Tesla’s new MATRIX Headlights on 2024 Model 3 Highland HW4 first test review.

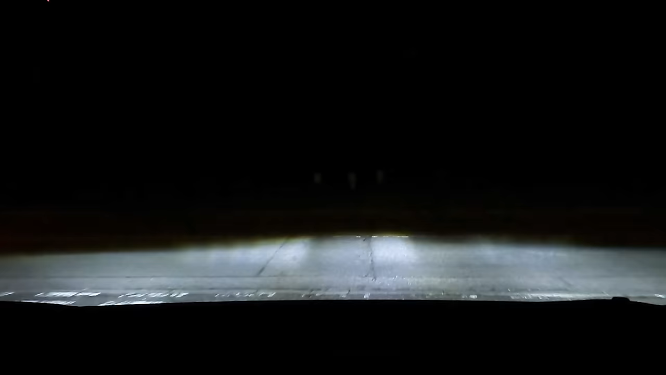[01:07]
Right here we go. So just pulling out of our industrial state. Now normally they wouldn't be this low on the ground.
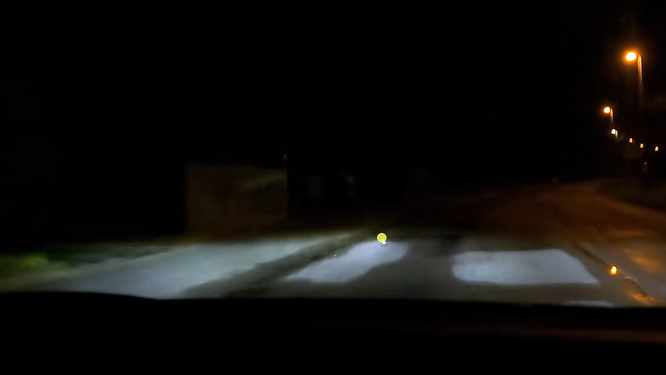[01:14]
They level off nicely but you'll see in a minute they're going to level up, go to high beam, go to matrix and then suddenly also blank out an oncoming vehicle. So matrix technology is really good and it's okay these are not laser headlights that you can get with BMW. Right you just see there, just pause that, you can see that they leveled and then there, then they go into matrix and they blanked out that car immediately.
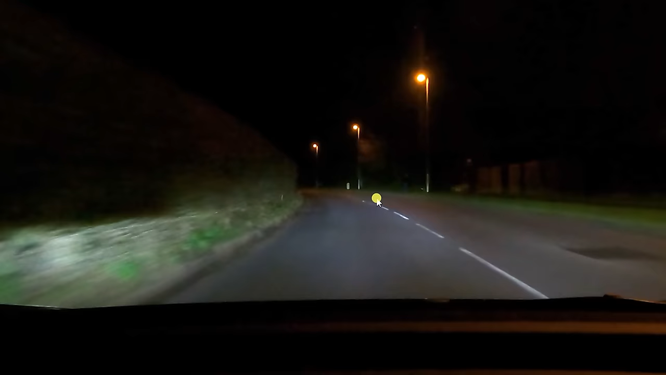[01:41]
So they did three things at once, they're leveled, high beam and then to matrix then it's lit up again. And this is the point of matrix, it can blank out the vehicles that are in front of you but it can leave a full high beam everywhere. See there, now that vehicle approached there. So I've still got a full high beam here but the headlights dipped around this vehicle. So there's no bright lights shining to the vehicle. They've dipped over here because of these. There's a bit of high beam here and there's a bit of high beam here. Now this is really useful for me to have really good headlights because this commute,
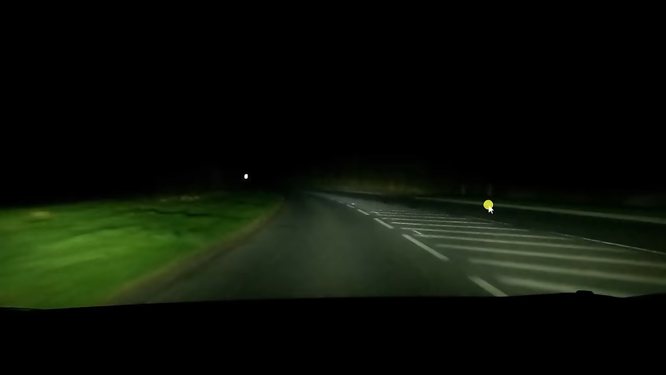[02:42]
Now that's probably something I think they could consider whether that should work in street lit areas and also the other criticism I have so far is when you approach a junction here the high beam. Now did you see that dip there and then there's a car passing there. Now this is still high beam here and I've had it on occasion where it does shine into the side of a car but you will see in this clip in a second how look full beam and then have a look at as this car approaches here.
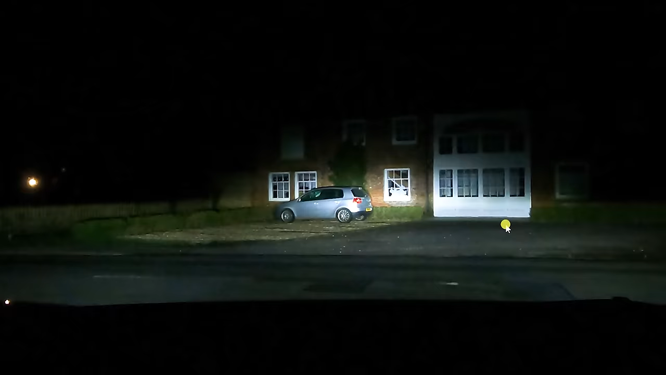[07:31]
beam here and it dipped because that car passed and again it does seem to react quickly but it just isn't really necessary i think it's a risk not worth taking and sometimes when you slide onto a vehicle you don't see um the lights to react in time now here flat beam pattern nothing being blinded by this vehicle in front there's illumination here you can see it reflecting the lights and then you'll see this segment illuminate in a second here and it re-illuminates there again oncoming vehicle we can see sections in
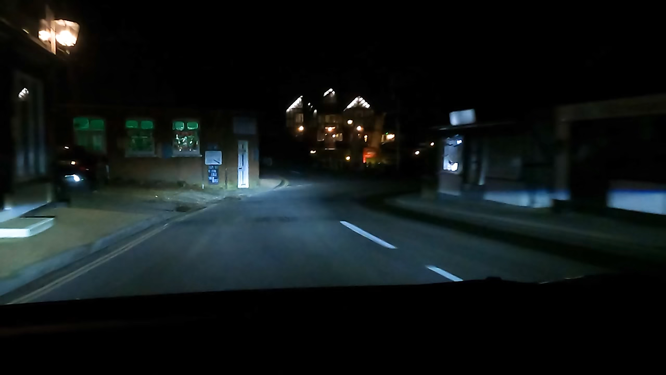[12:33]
drive through the very pretty village of
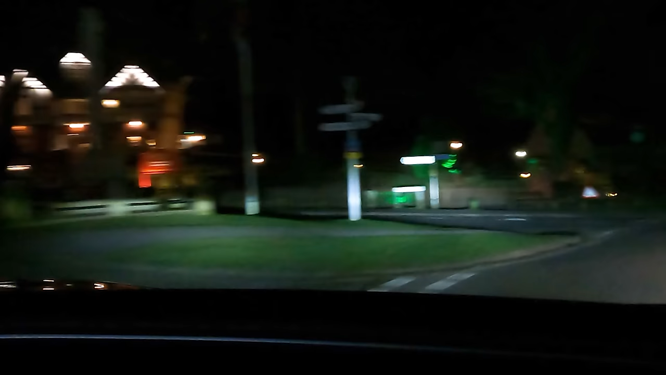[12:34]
burley you see in in a in a village center they're still got high beam i don't think they really need to be there there are other lights around if there was a
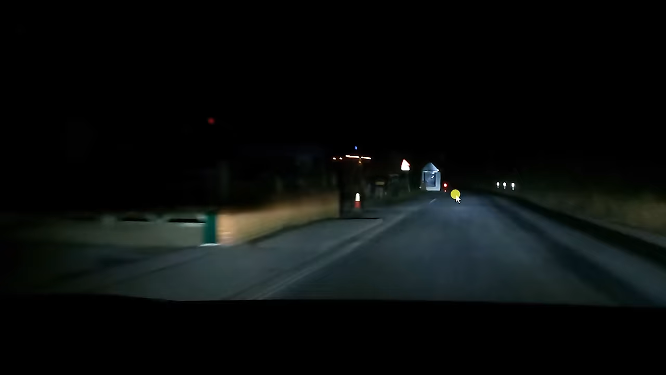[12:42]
pedestrian it would be a bit blinding to them so i think when there's other lights around they could dip in most cases here we see the sections blank out for this car here and then re-illuminate across so i can see if there's a deer about to run out there be a prime example so i'm going to come through the village up the hill into a slightly darker section of road again at the top let's see what happens with this car here
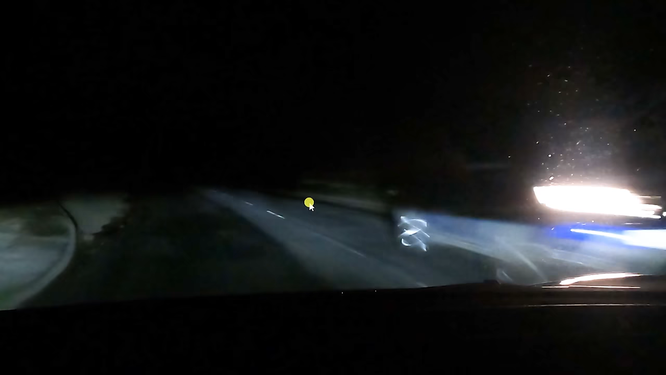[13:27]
the highest level of light at the moment but then now we'll see it re-illuminate there you go okay so real responsiveness seems good no one's flashed me which is a really probably the best sign usually if you're in a test and you're getting flashed it's because your headlights are pointing all over the place especially the previous generation of model three and y or the current y and the previous three we've got this very kind of l-shaped beam pattern so anything to the left just gets blinded that means even if you're in the outside lane of a motorway and you're in a left-hand lane you get blinded
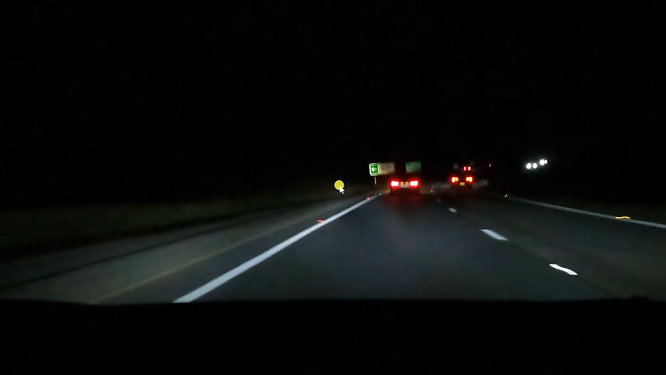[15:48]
animals but this is illuminated now i think this is quite important here now look at the reflection these road signs and as as i am here the high beam is here off to the left you see that that's the start of the dark section it's making for this car in front so let's go back a couple seconds and you can see that dark section for car in front in fact you can see the headlight beam here there's the edge of my beam you see the segments disappearing off go back one more time the section disappeared off there as i'm tracking
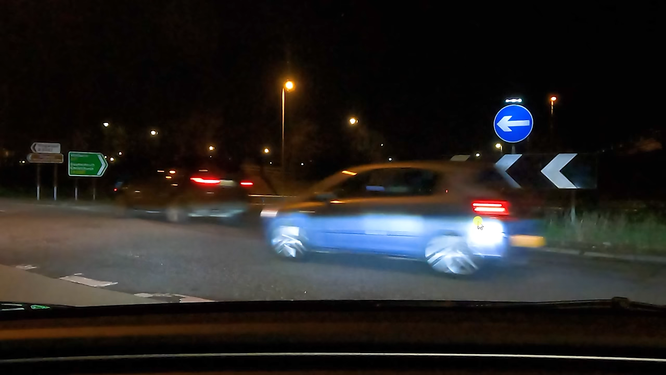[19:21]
too bright to the side of cars now as i sit here it is now in low beam because i realize there's plenty of cars traveling past me so it hasn't really caused an issue here but i think it has a potential to it i think just at certain low speeds it may as well just dip or dip if there are some street lights but there we have it hopefully you can see from this video here that they are pretty decent headlights now they're catching up it's good so i'm really pleased to have this update uh it's always been you know such a great